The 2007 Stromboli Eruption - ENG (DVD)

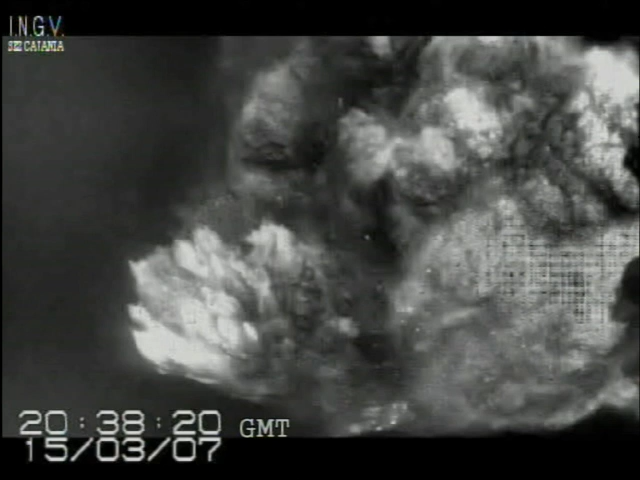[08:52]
local time, the monitoring network recorded a paroxysm explosion from the northeast crater.